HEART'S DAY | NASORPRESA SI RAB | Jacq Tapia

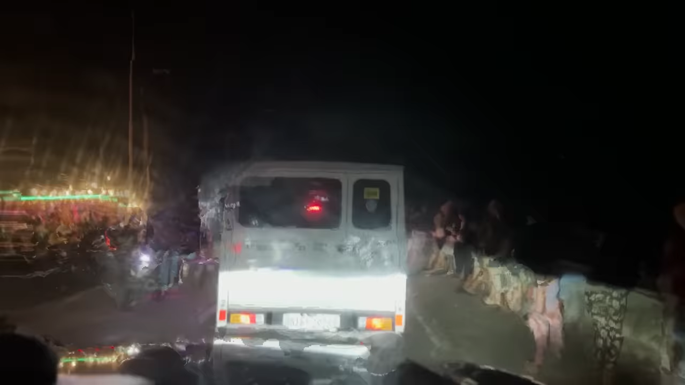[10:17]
Kaya ang bagal lang ang darta traffic. Yeah. Ang delay ng daan dito, papuntang Talisay.